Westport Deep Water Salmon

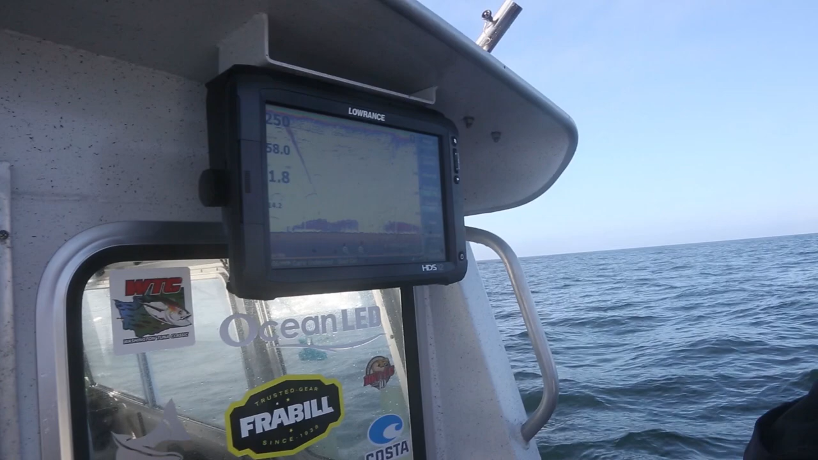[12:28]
So if you look here, what we're seeing here is that's a downrigger ball we just dropped down. Actually, that's a fish.
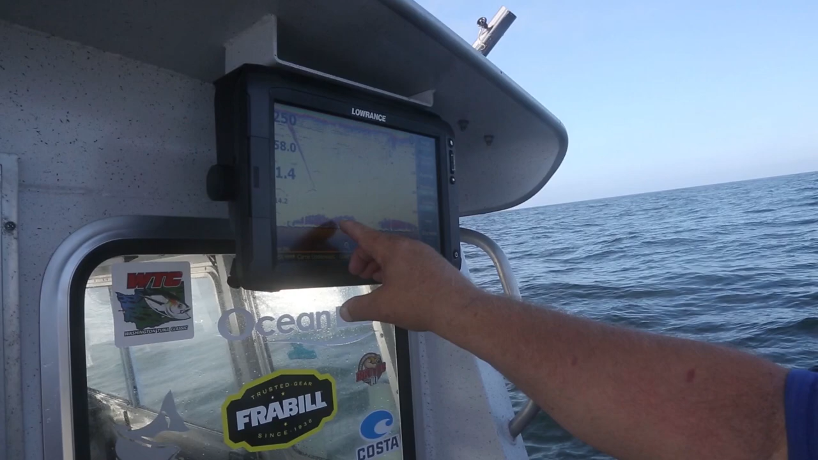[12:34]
Down here is a bunch of shrimp off the bottom. And how do we know that? Because Kevin opened one up and looked at it, and they were full of little shrimp.
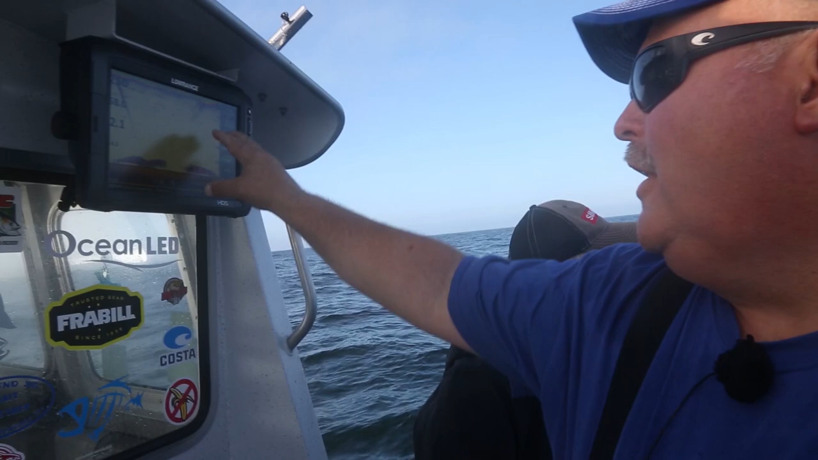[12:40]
And then up here, if we zoom in, you can see there's a bait ball at the top here.
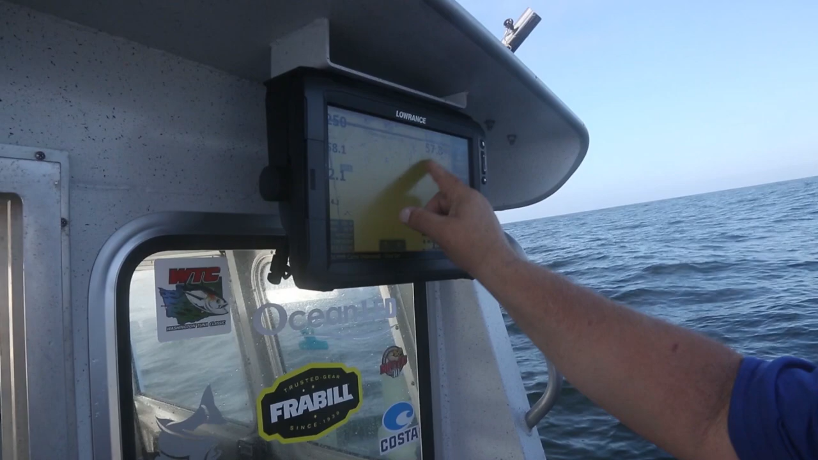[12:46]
And look at the fish swimming around. Here's the bait dropped on the surface, and there's fish sitting right in here.
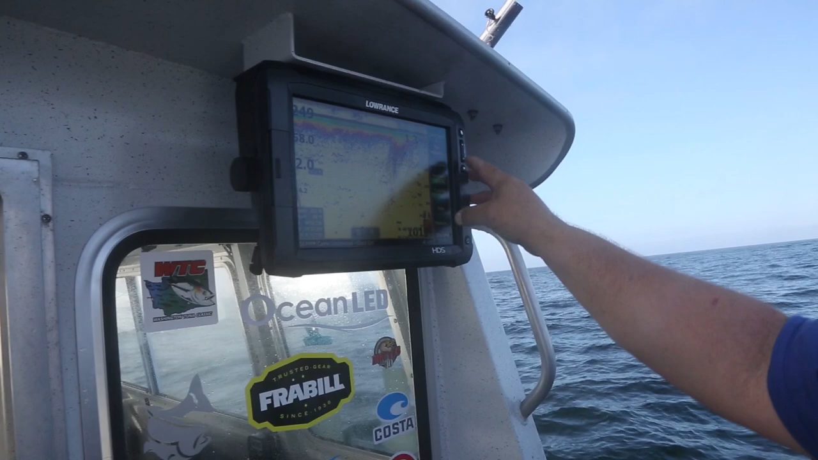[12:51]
Those are all fish marks right there. So we got fish top and the bottom. Hopefully, we'll get something going here in a second.